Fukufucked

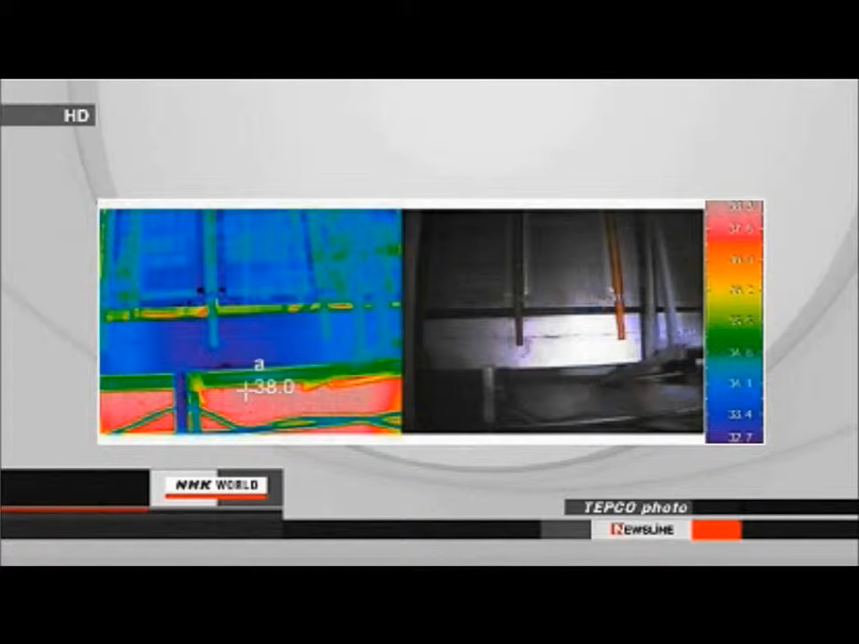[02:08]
Infrared photos showed the temperature was 38 degrees Celsius in the upper part and about 35 degrees in the lower part.
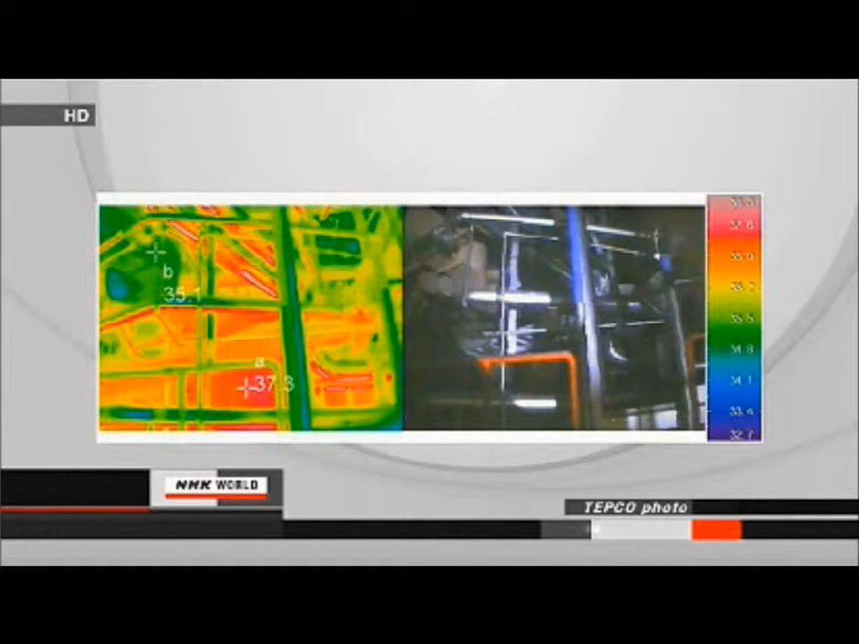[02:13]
But this was not a large enough temperature gap to identify the leaks.
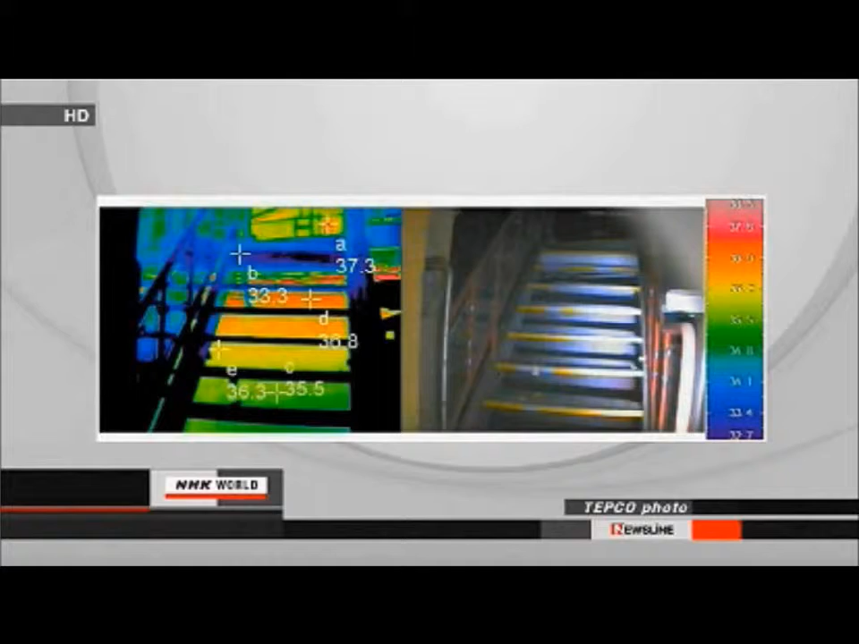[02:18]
The camera was unable to make a more effective reading.